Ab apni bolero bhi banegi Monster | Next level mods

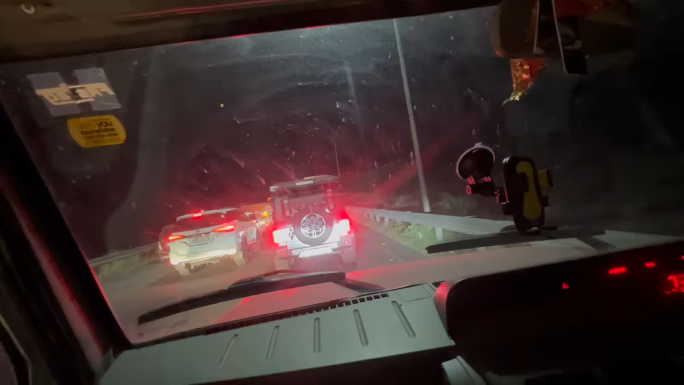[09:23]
नेशनल हाईवे पे जाम का तो एक ही मतलब होता है कि कुछ बड़ा कोई गाड़ी बीच में बढ़ गई है, क्या चाहिए हल्की सी हुई है